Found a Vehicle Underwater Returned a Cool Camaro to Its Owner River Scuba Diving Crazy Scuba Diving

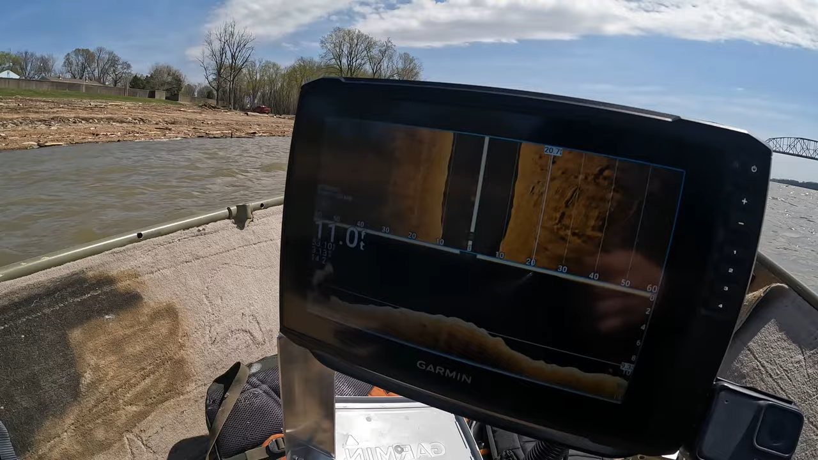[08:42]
I don't know if I want to trailer the boat, just so I don't have to worry about it floating away, or put the prop up and all that stuff from the transducer. Buoys. Oh man, we're getting kicked.
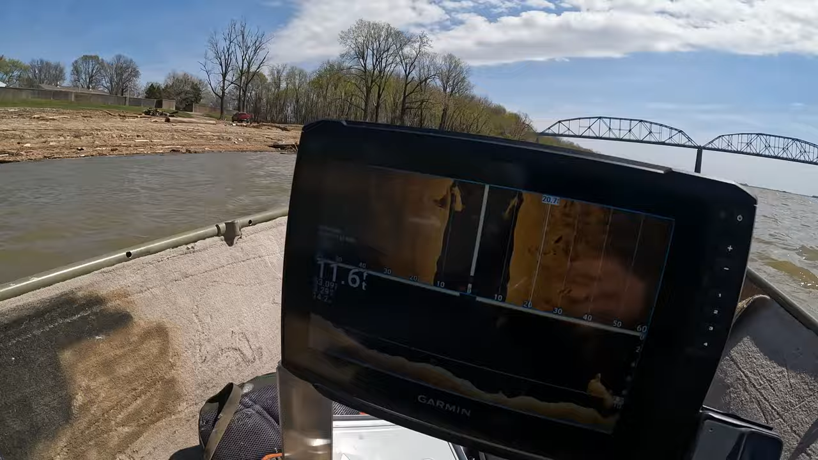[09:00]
If you guys can see me moving the motor, we're going left, right, trying to keep it straight. So yeah, it's just to the south. That's a lot better image. So, upside down.
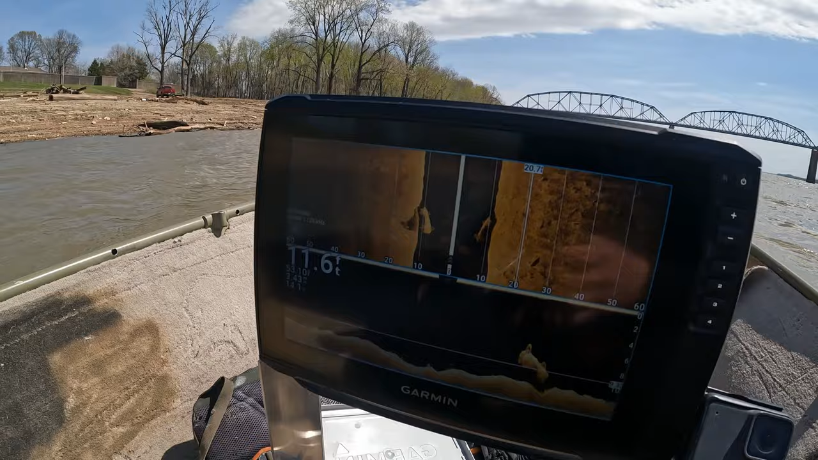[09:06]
All right, y'all. I'm gonna get donned up and dive it.